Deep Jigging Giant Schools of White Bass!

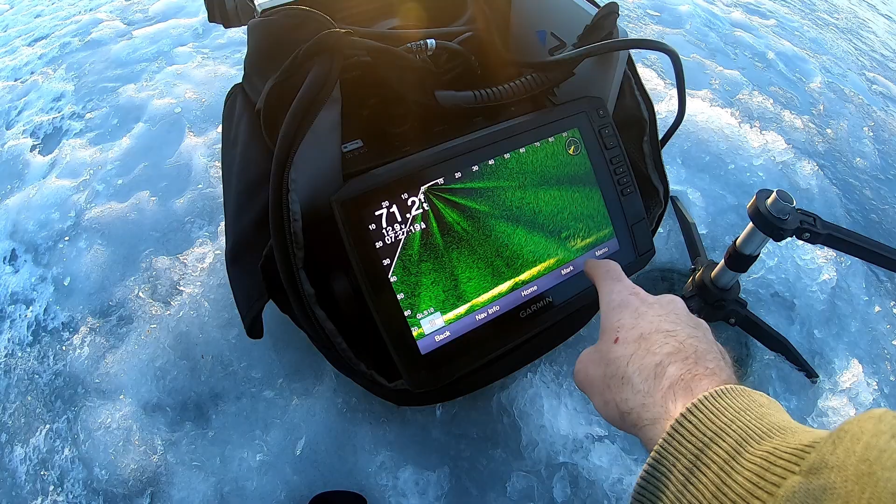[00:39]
fish right here are they right off the bottom is that the bottom
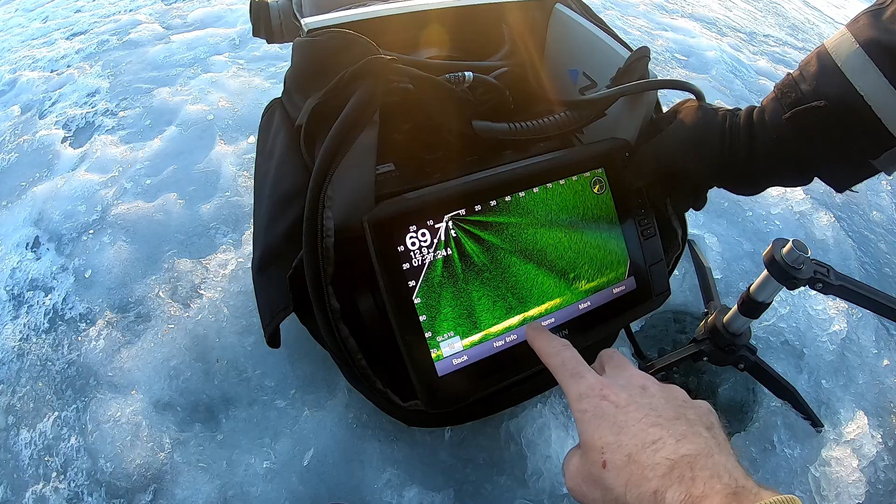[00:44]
yeah the thing is so if i go
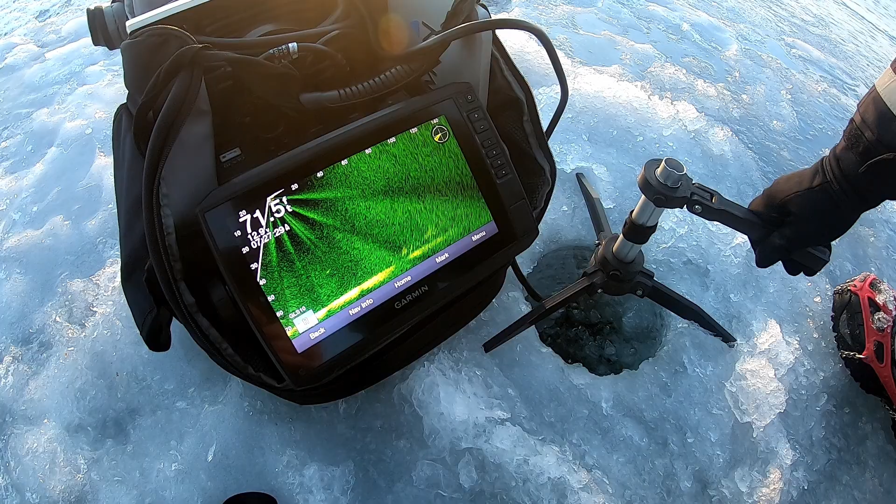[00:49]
see how i panned left there and i was still on fish that's a perch way up there okay
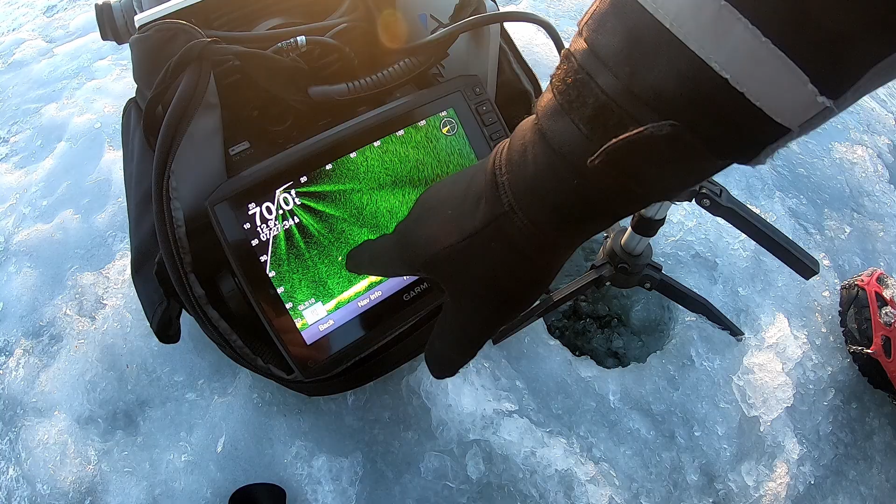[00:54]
but then go this way so it starts there it just gets and it goes so
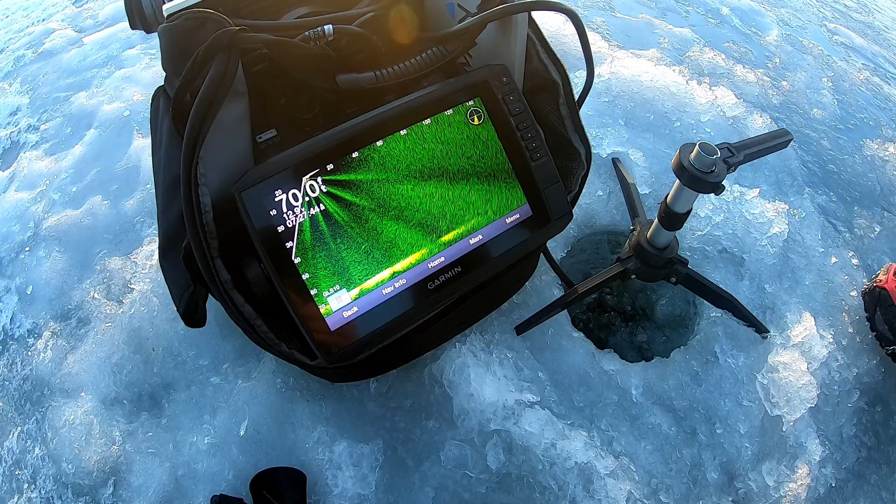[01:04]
yeah so the school is like the school is running this way and it's about 200 feet long
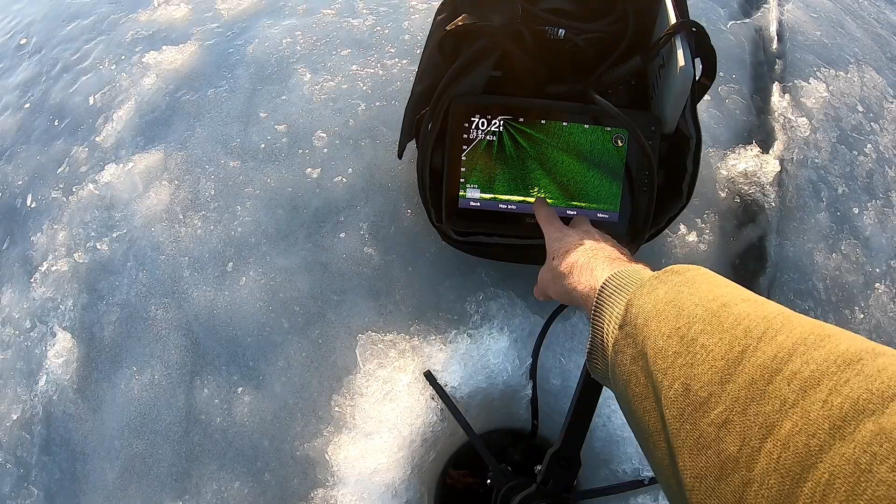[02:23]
see the fish right there dave's out drilling holes he's herding them up driving them in those are white bass that we're going to be targeting today
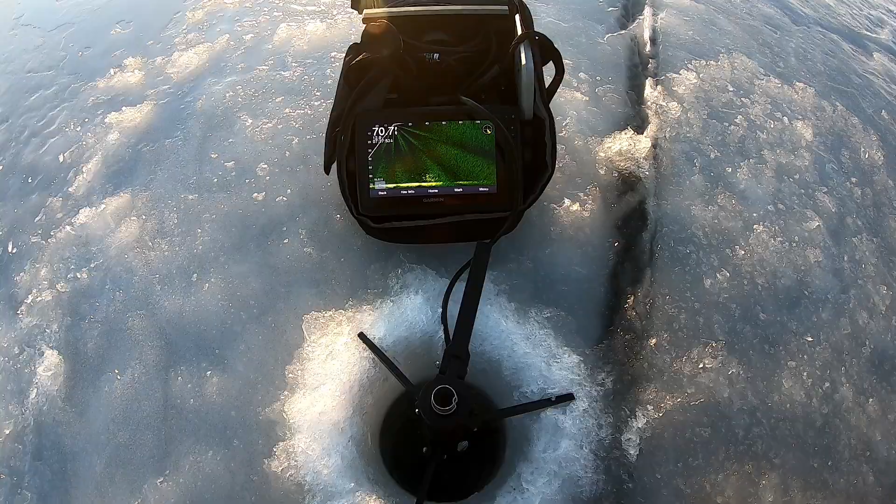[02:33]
you basically just drilled right over them there and they scattered yeah there's still some there i
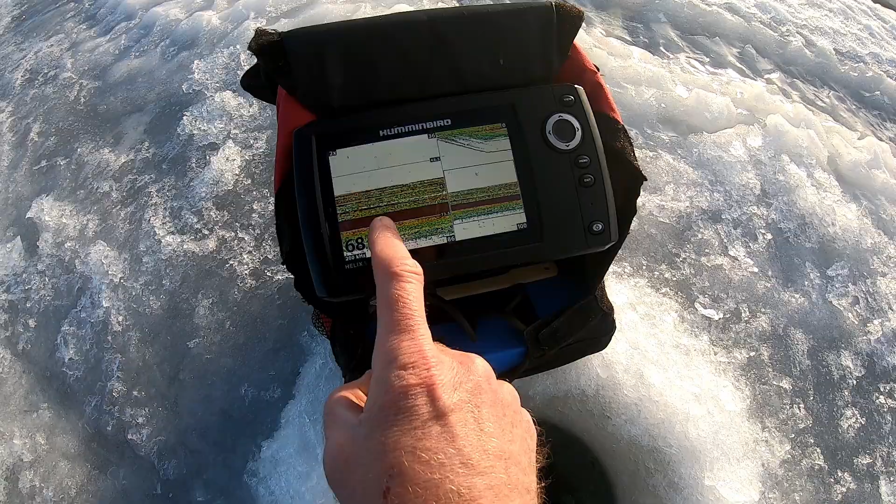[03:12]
see the big school of fish down there we're jigging just above them here so far no fish i'm getting them to chase but nothing nothing biting so far just got to find out what it takes to fire them up here and we'll be in business everything we catch we're going to keep just because when you pull them up